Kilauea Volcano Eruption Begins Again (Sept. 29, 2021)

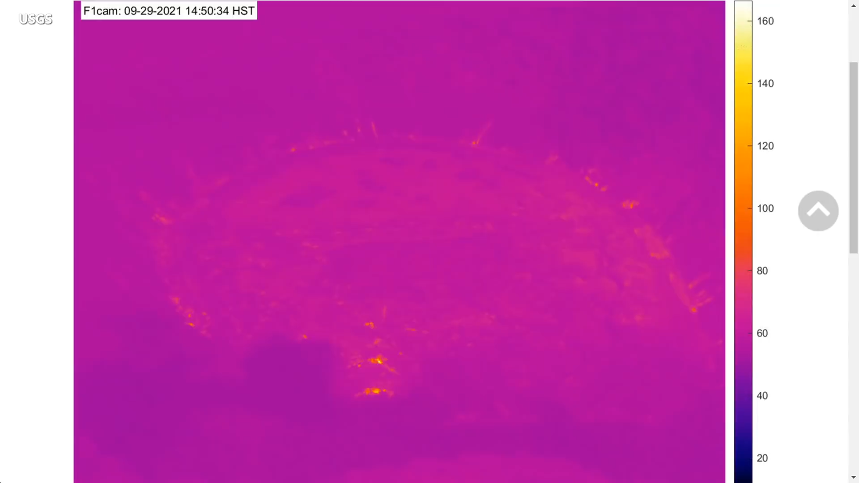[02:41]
These animated thermal webcam images were taken between 2.45 p.m.
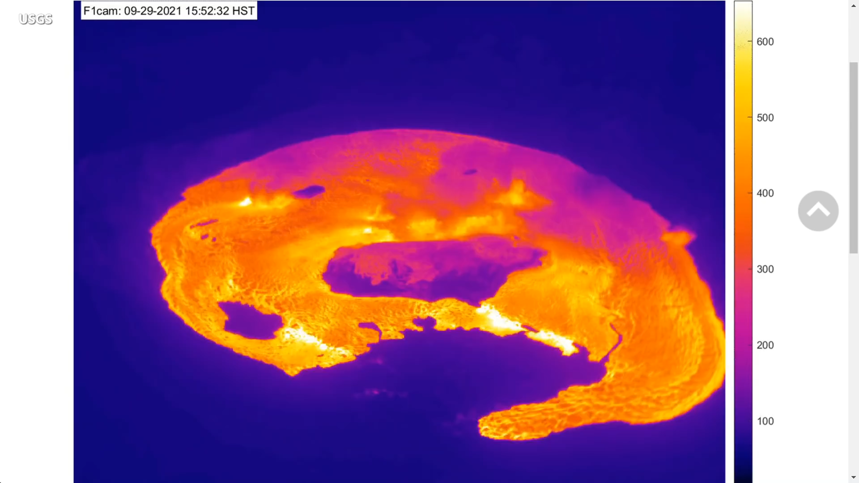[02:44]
and 5.45 p.m., and the start of the eruption was recorded.
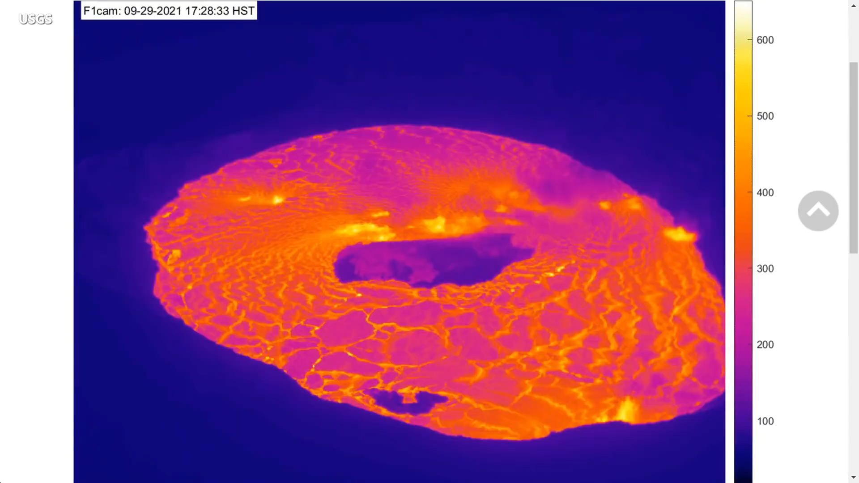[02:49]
Lava flows have covered most of the crater floor, and the solidified island created during the last eruption is visible in the center.